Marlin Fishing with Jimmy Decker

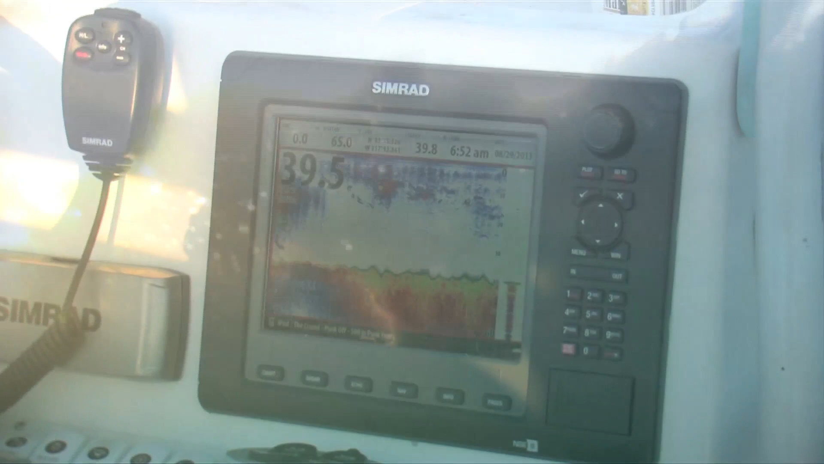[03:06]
That's mackerel right there, that stuff on the right-hand side.
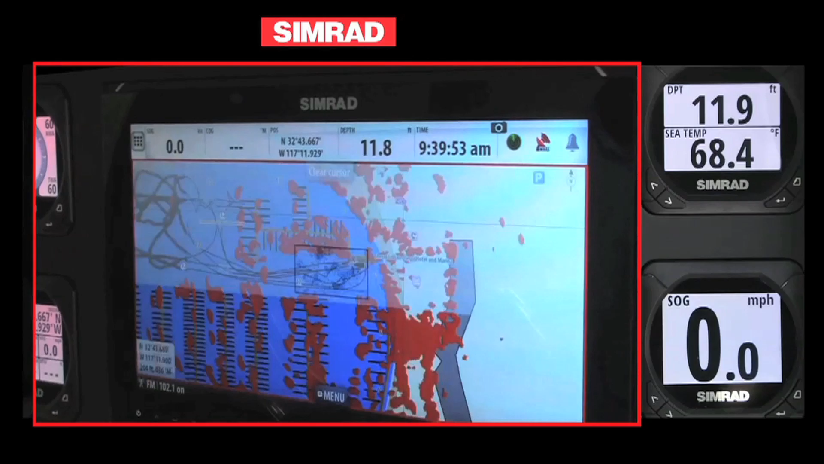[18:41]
multifunctional display, GPS, chirp, and traditional sonar.